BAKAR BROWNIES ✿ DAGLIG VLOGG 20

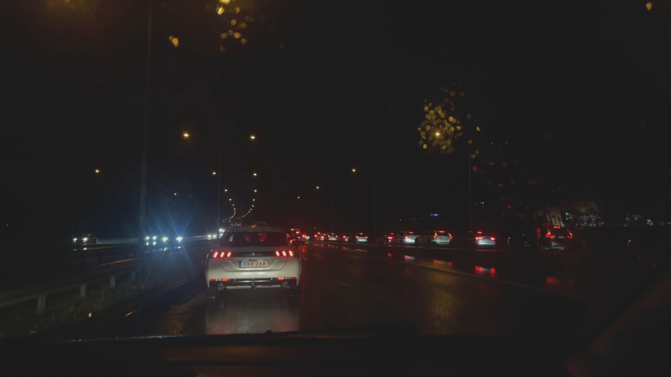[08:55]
Nej, tyvärr så har vi hamnat mitt i en trafikolycka.